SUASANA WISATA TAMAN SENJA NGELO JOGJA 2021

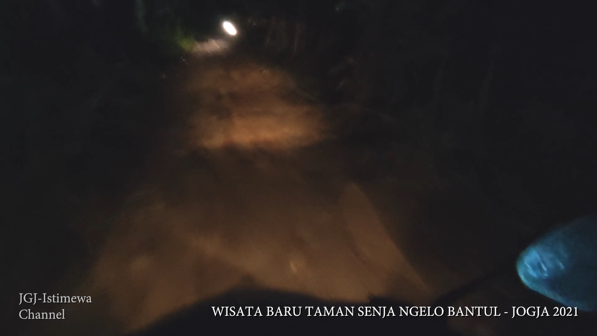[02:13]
Ya begini ya jalanannya makadam gini Istilahnya makadam lah wongco ngomongnya Tadi kaya off-road off-road ngono Bebatuan ngono Njauh enek Apara rumputan ya kan Kayaknya kita tersesat Tetapi tidak teman-teman Di depan itu ada lampu-lampu yang cukup banyak ya Wah ini untung kita dibantu Lampu penerangan dari sepeda motor ya Wah kita lihat ini seperti apa ini Wih wih wih wih wih Nah kita bisa lihat ya Terang banget ini